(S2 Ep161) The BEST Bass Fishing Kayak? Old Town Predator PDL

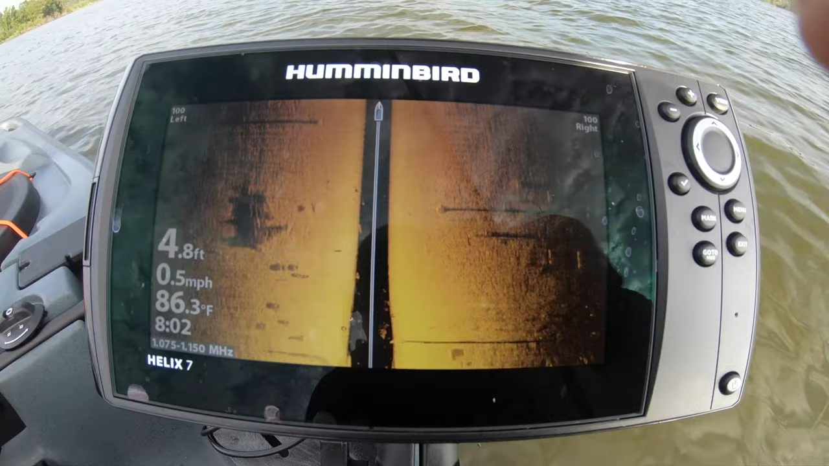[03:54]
On screen: depth 4.8 ft, water 86.3°F, speed 0.5 mph
It's the Gen 3 side scan, and I believe it has down scan as well. Absolutely amazing clarity. I can see the trees and everything right now. I'm not even moving. So let's move a little bit,
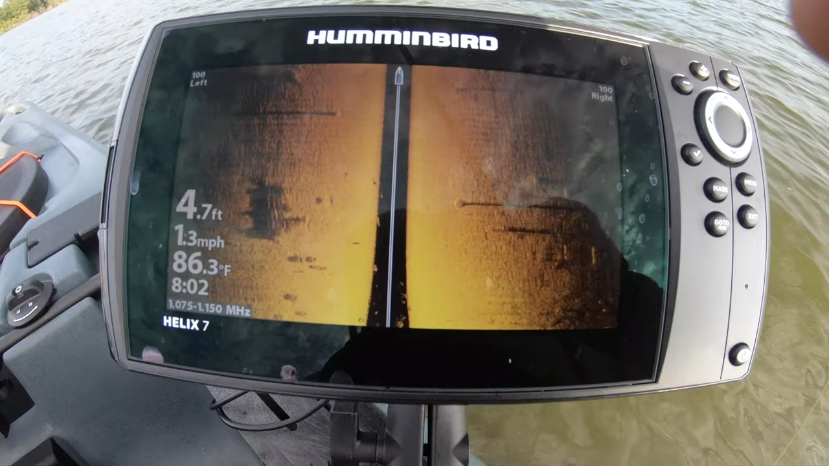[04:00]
On screen: depth 4.7 ft, water 86.3°F, speed 1.3 mph
and let's get this guy going so that y'all can see what it is that I'm looking at.
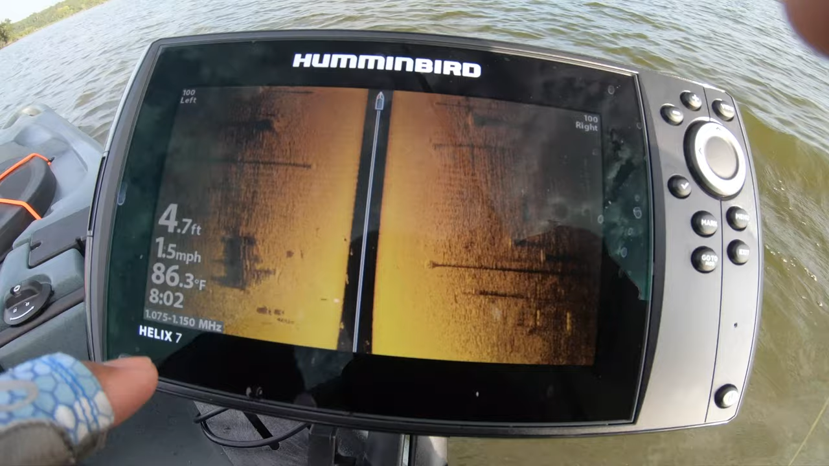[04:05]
On screen: depth 4.7 ft, water 86.3°F, speed 1.5 mph
Right there, tree, all of this stuff. Nice.